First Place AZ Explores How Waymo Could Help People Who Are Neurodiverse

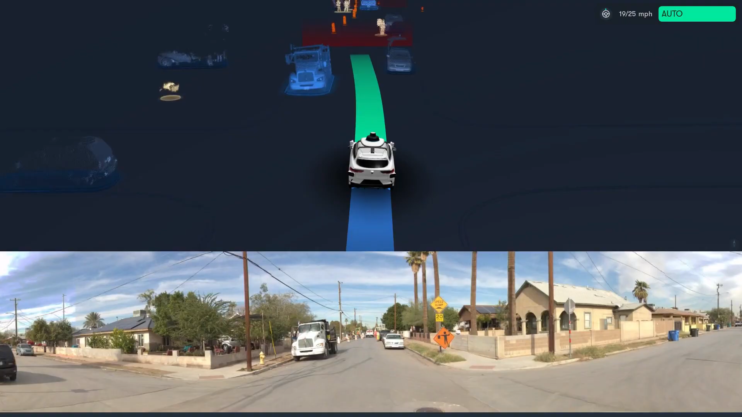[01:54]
So all of the cones populated on the screen of the car.
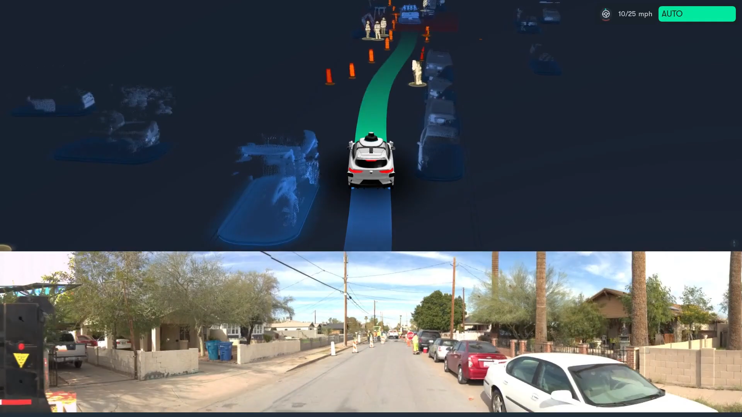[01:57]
And he was like, oh, they really are seeing everything. I actually felt like I can do this all the time.